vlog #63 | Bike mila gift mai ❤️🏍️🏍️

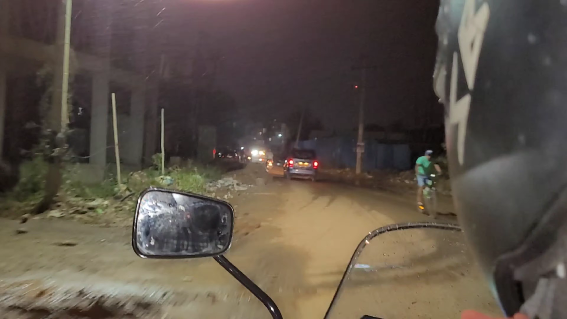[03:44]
� यह देखिए गाईस रम चारे खर और आस्ताम इत्ती तेज बारिश होने लगी हम भीग रहे हैं अब यह बहुत टाइम है कम से कम दस मिनटे घर कोचने में तक तक पता नहीं हम भीग चुके होंगे क्या बहुत हावा चल और बारिश हो रहे देखिए